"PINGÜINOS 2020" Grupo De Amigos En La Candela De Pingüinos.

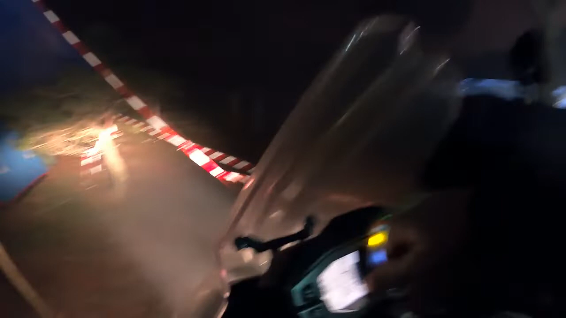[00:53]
Mira, medio grado sobre cero, ¿ves? Ahora mismo, la temperatura y bajando, ¿eh?